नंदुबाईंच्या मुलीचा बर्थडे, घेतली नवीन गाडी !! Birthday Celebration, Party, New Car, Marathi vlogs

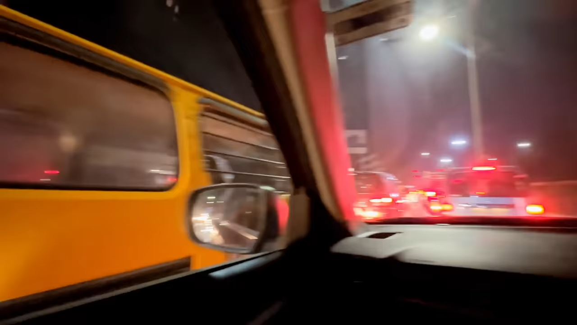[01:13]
आता आम्ही बाहेर निघालेलो आहोत आणि मध्येच ट्रॅफिक जाम झालेला आहे, म्हणजे पोहोचेपर्यंत आणखीन उशीर होईल असं.